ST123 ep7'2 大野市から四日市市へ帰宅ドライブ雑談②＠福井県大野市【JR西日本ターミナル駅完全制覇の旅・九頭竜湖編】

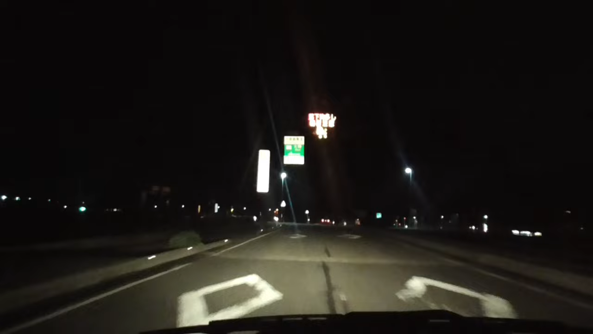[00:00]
施設で自動車専用道に入ってまーす
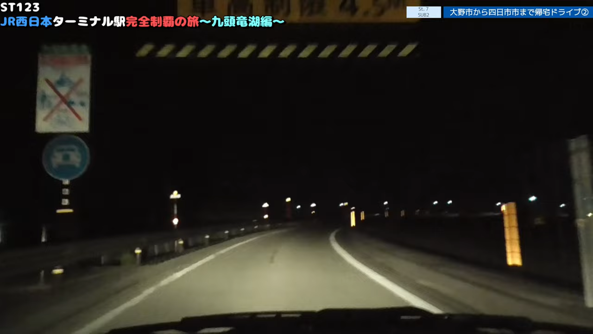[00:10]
入りまーす無料区間なんで特にETCとかは無しということかで、えーっと、どうするから福井、うじょう高山、あーこっちのほうに行くか究極すぎるよ、選択肢がうわー、うわー、うわー